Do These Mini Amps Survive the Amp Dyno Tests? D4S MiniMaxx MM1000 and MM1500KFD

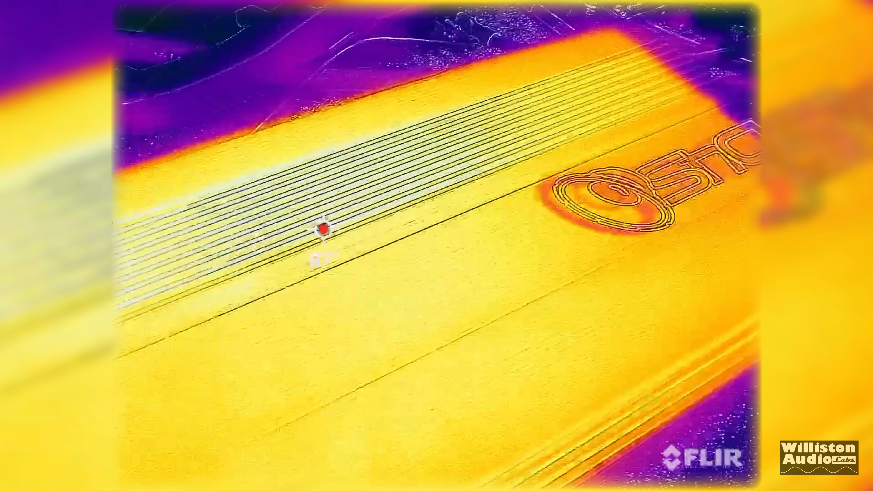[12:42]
Neither did the 1500, which is hard to believe with that low efficiency, but I pushed them really hard and they didn't get very hot.